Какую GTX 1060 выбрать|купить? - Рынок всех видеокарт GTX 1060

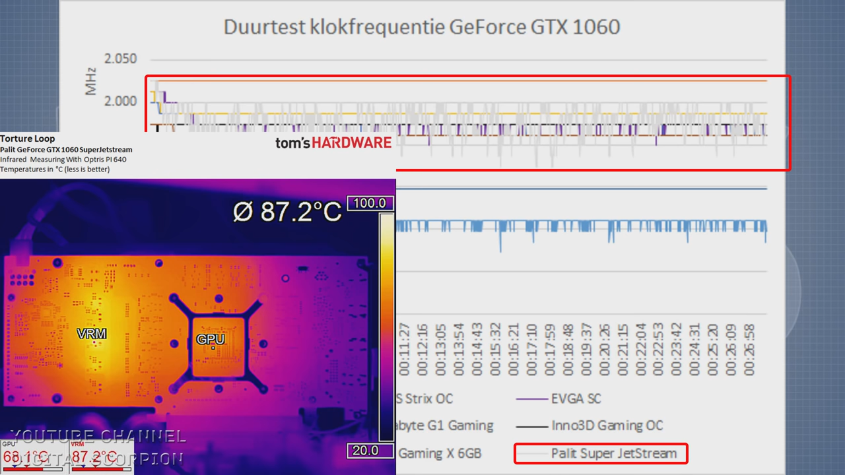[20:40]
а может наверное даже и получше, стабильности в ее производительности вообще нет.
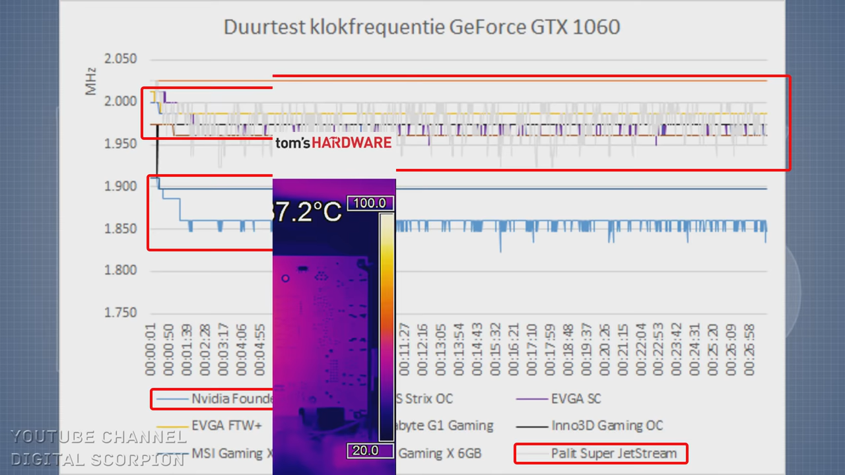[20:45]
Похожую нестабильность показывают карты с аналогичными системами питания Nvidia Founders Edition и EVGA SC,
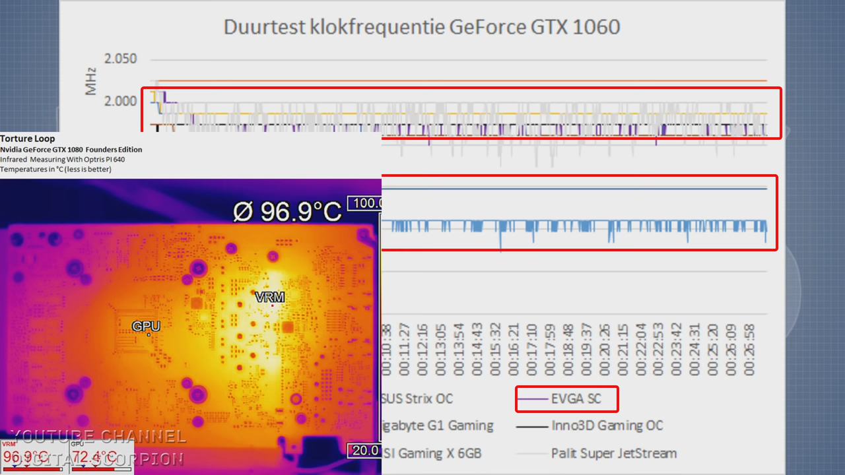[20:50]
так как их системы охлаждения просто не справляются с нагревом в зоне VRM.
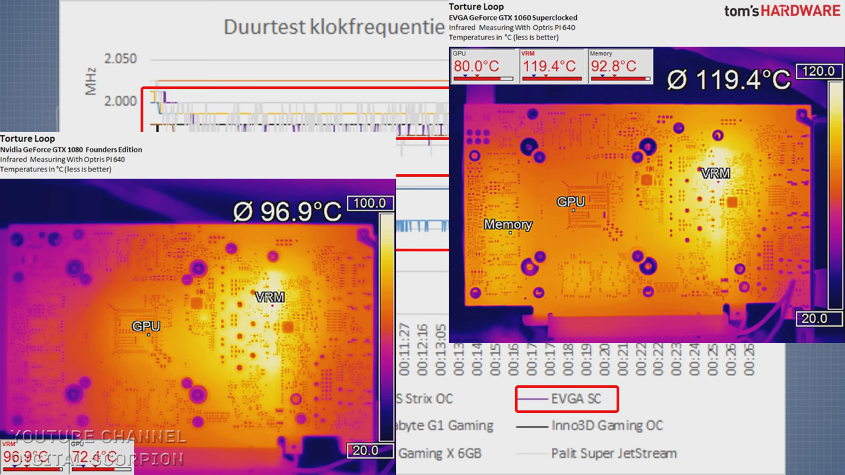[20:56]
По итогу карты EVGA FTW и Inno3D Gaming с более скромными системами охлаждения,